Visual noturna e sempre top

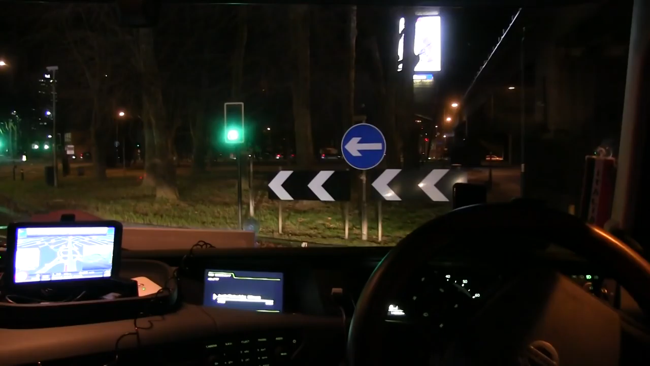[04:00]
Ah, 205, o outro é aqui do lado aqui, né
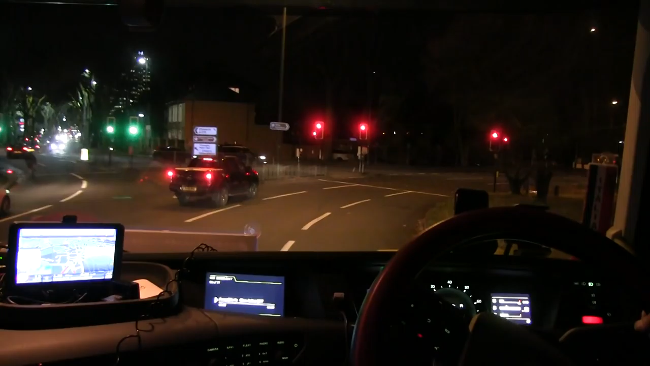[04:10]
Faixa errada, deveria estar na faixa do meio Bora Agora vamos espremer neles ali, ó
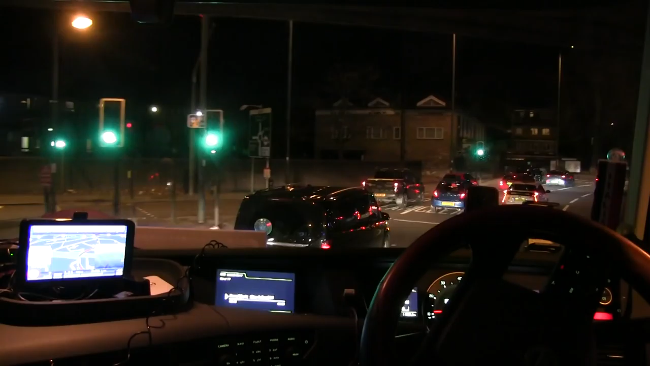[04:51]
205 aqui Passar pra lá Na noite é o crime Vamos ver, fez o giro
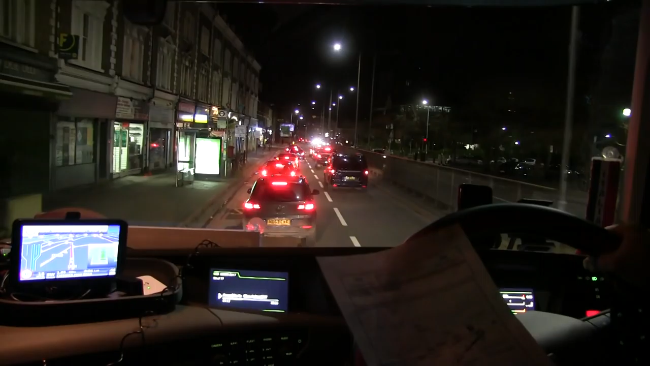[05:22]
O ESO tava ali, então tem 1, 2, rotatória, 3, 4, semáforo à esquerda
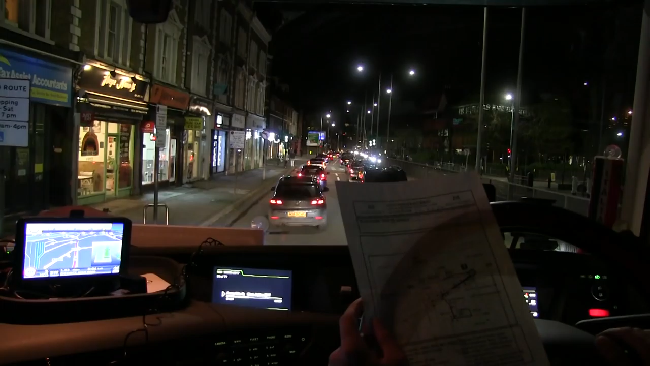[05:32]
Mas esse aqui já é 1 2 semáforo à rotatória 2 semáforo à rotatória Ai, meu menino 1 1 3 2 2 4 2
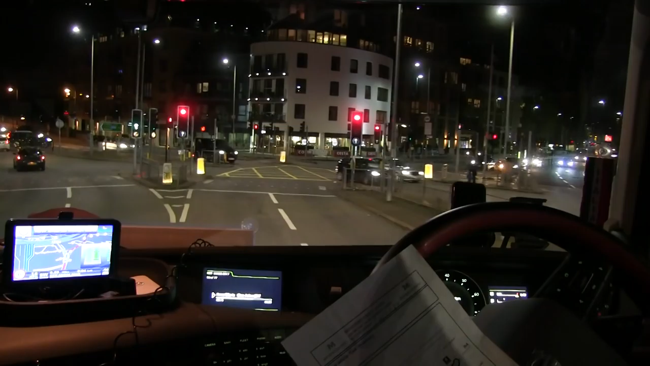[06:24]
Ué Aqui tá mandando pegar pra cá, né Não pra lá
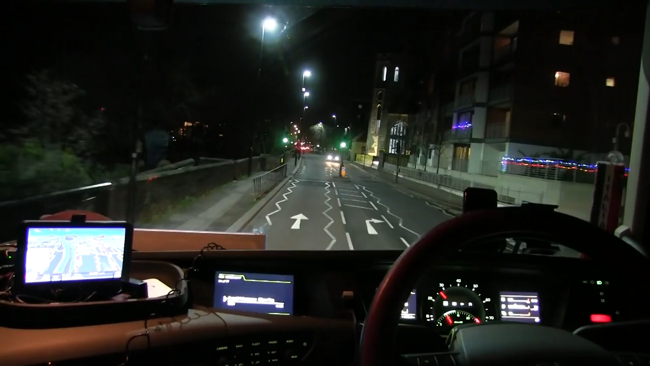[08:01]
Restrição 18 toneladas Bom, ele tem que estar nessa rua aqui Tem que ficar esperto aqui pra eu não errar
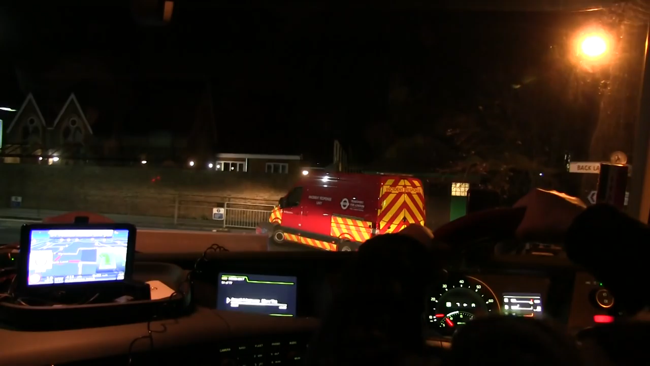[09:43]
Farada do ônibus Ó, o cara pega e sai, né? Lógico, né?
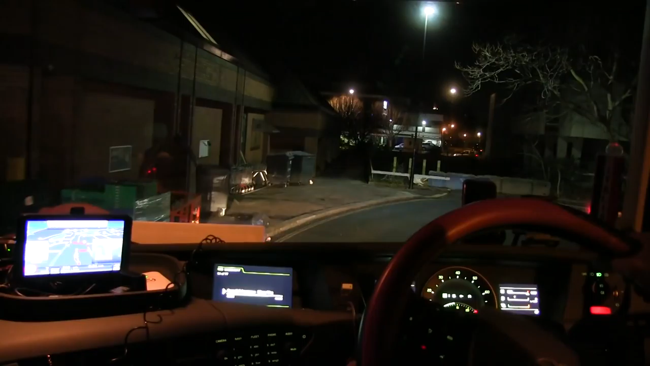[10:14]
A gente encosta aqui, ó
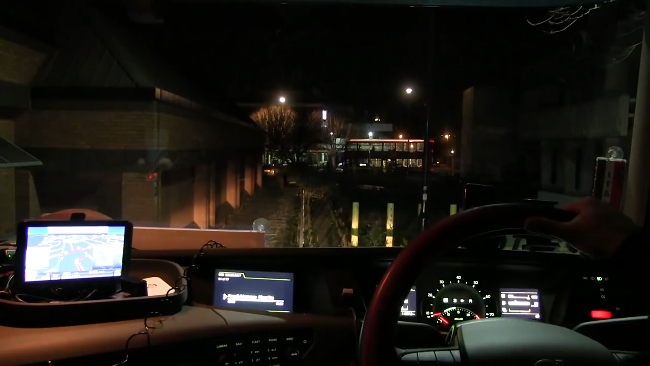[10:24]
Pronto Tem uma igreja massa aqui do lado Deixa eu mostrar pra vocês aqui Ó lá